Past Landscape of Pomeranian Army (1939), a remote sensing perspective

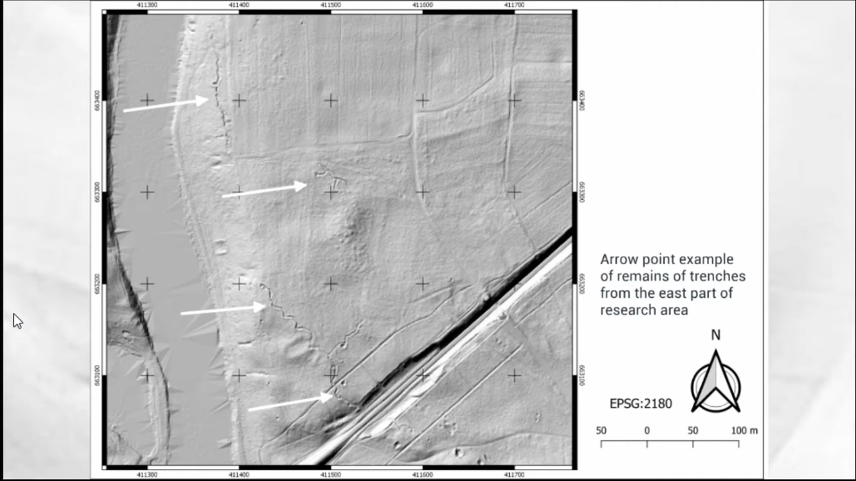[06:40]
but we don't know in the micro scale what's going on in this place. And the arrow shows remains of the trenches. And they are very similar to the trenches from handbook. We have some memories of the soldier who find them. There, find there.
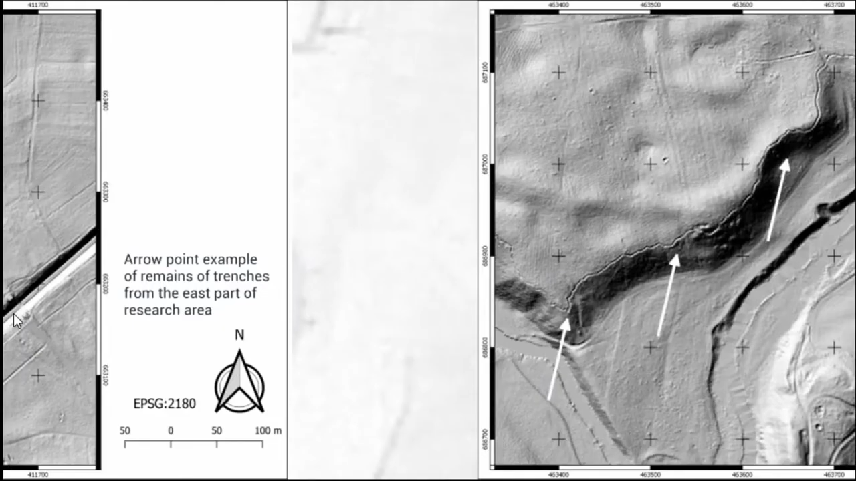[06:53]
And this is another example. But this is a place from the center part of research area. And from historical research and historical source, we don't know about any line of defense. And these are two options here. This can be a German preparation in 1944. The defense, but this is not that big like the Germans do.
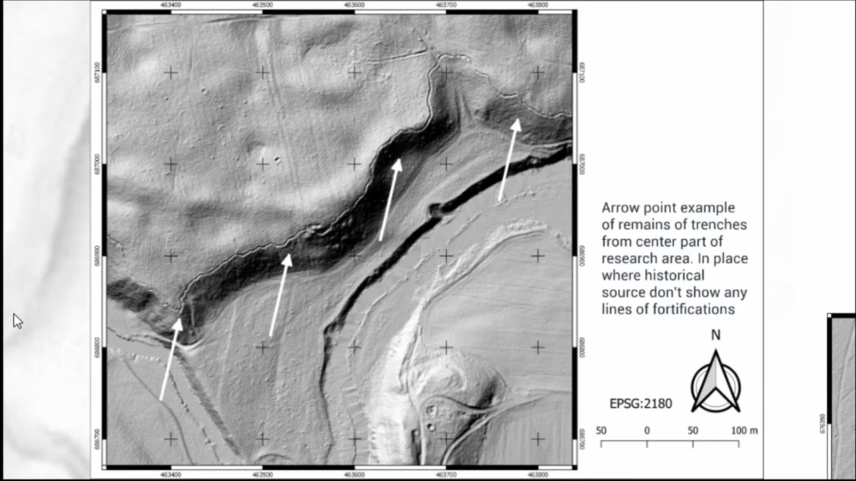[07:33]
And probably this is another line of defense prepared in 1949, but didn't mention in any kind of historical source.
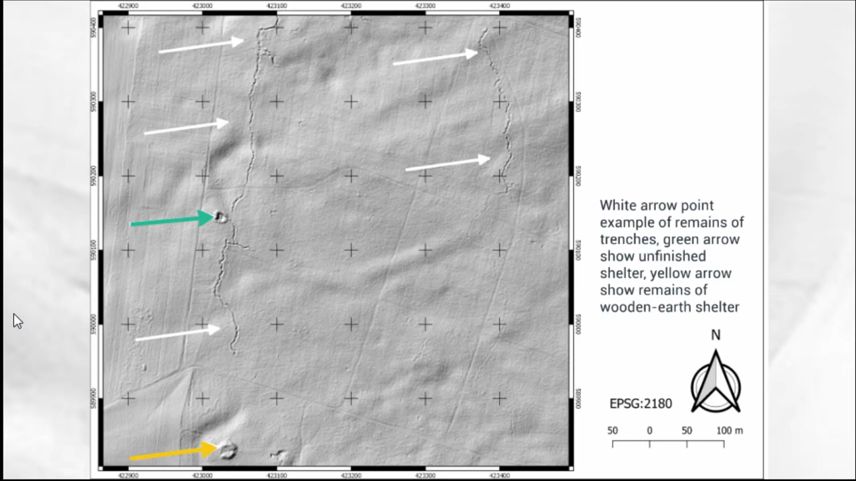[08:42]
Because when they prepare the fortification they do not just cement, they do some wooden and earth shelters.